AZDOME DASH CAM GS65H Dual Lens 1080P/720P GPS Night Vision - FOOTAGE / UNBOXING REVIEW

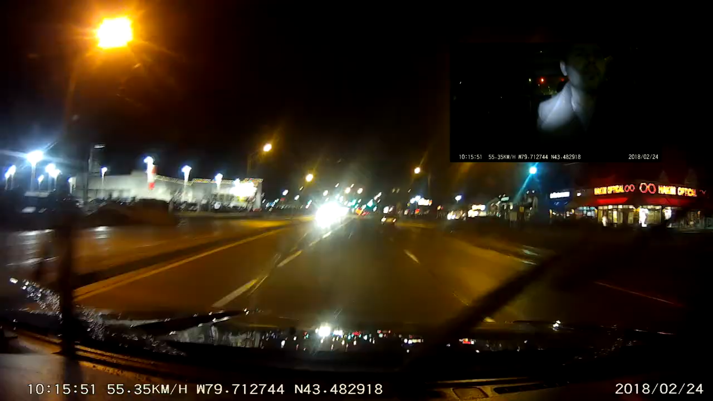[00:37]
If you're in an accident or anything is about to happen you have the ability to turn the entire camera all the way around so you can almost record yourself at 1080p resolution.
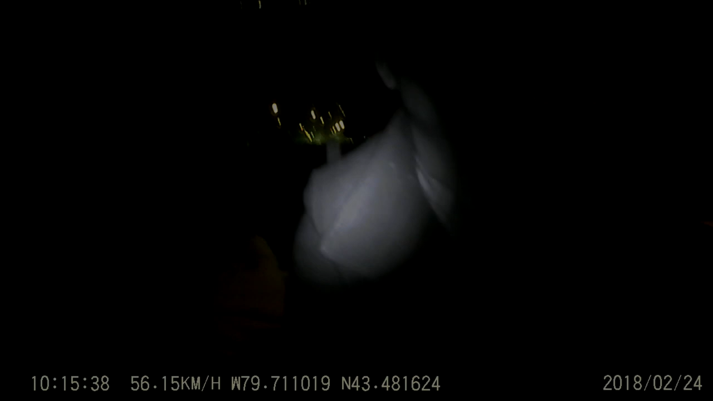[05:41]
The infrared 720p lens is pointing at me so if there was anybody in here in the back there's no way you'd be able to identify them.